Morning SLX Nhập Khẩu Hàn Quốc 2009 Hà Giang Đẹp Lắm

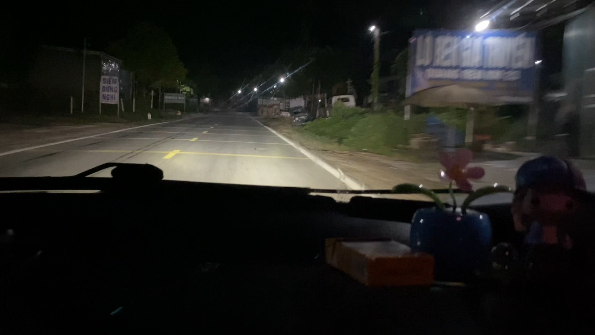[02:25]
Các bác gần như là ngồi trong xe Không nghe tiếng ổn đâu Con này trống ổn rất là tốt Cũng như là xe
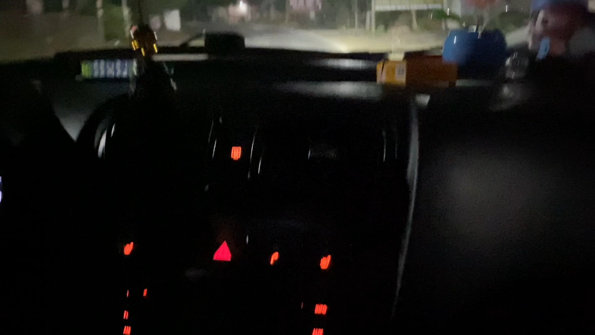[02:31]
thì gầm bẹ chạy rất là chắc Lốp dép thì cả là dàn lốp Michelin mới Đây anh em đang chạy trên Hà Giang này Bây giờ loanh quanh hơn 2 giờ Về đến nhà Thì có lẽ là khoảng 6 giờ sáng Đấy Đó Xe em sẽ test cho các bác Từ keo chỉ Từ gầm bẹ Quay kỹ cho các bác Sau đó là Sẽ test từ luôn cả cung đường Đấy đi đường Hà Giang Tuyệt Quang Tuyệt quốc lộ 2
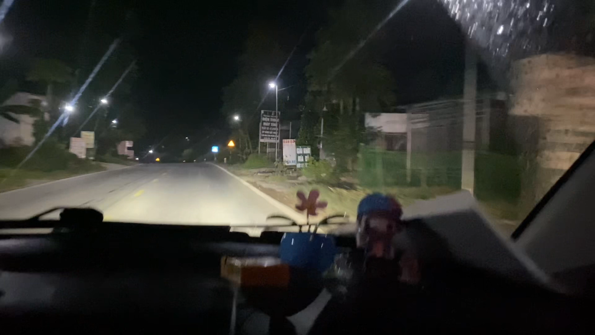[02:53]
Và trống đó em sẽ đi qua đèo khế Đó Thì để xem con xe này Về từ phanh Đến rô tuyên Cũng như là gầm bẹ nó đi như thế nào Em về phải kiểm tra Và làm những gì Để khi bán cho các bác Một con xe
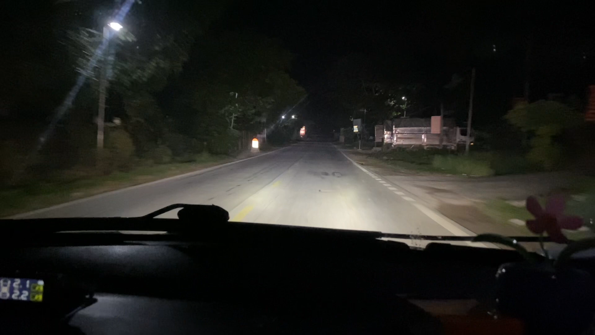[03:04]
mà Nó chỉ tầm chưa đến 200 triệu Mà số tự động xe nhập Con này thời điểm trước Nó hơn 200 rất nhiều